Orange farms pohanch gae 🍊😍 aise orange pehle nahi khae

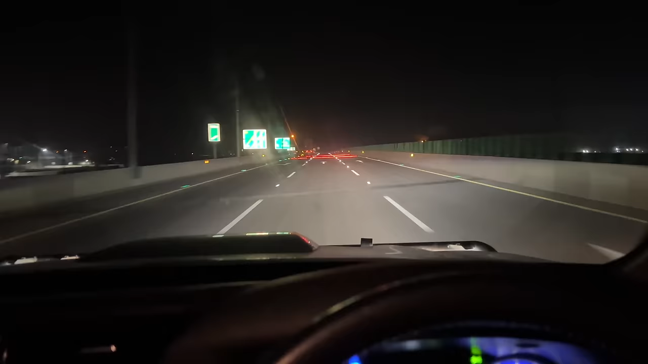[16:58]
बहुत मजे ले लिए भाई, बहुत मजे ले लिए मोटरवे के। अब इससे ज्यादा मजे इन लोगों से बर्दाश्त नहीं होंगे हमारे, यहाँ से उतरना पड़ेगा।
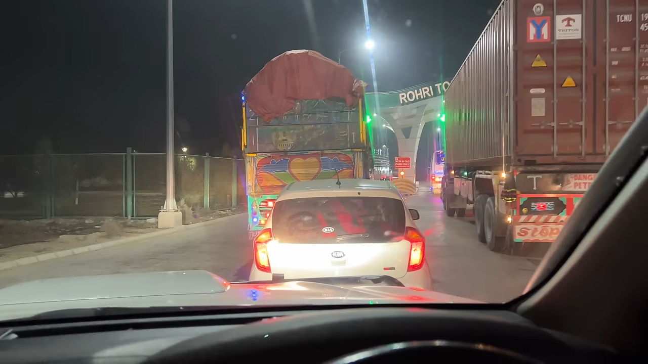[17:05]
इस सखर मुल्तान मोटरवे यहाँ पे एंड हो गया है, रोडी टूल प्लाजा से हम लोग उतर गए हैं।
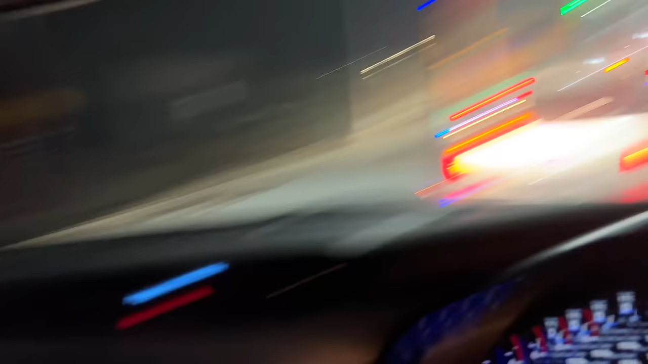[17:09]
अब हमारा सबर का जो दामन है ना वो हाथ से छूट जाएगा यहाँ से आगे।
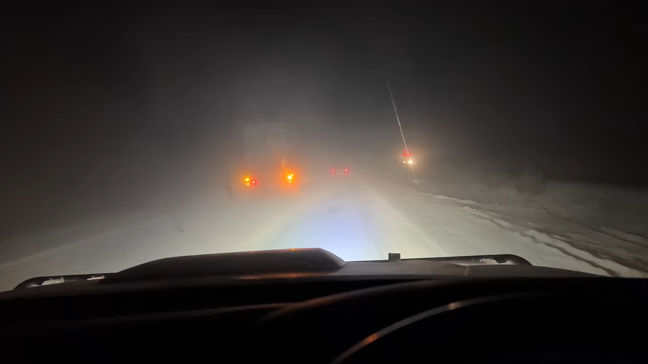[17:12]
ये हालत है सखर मुल्तान मोटरवे से उतरने के बाद, डेजर्ट सफारी चल रही है मेन रोड के ऊपर, सारा रोड जो है वो टूटा हुआ है, मिट्टी मिट्टी मिट्टी।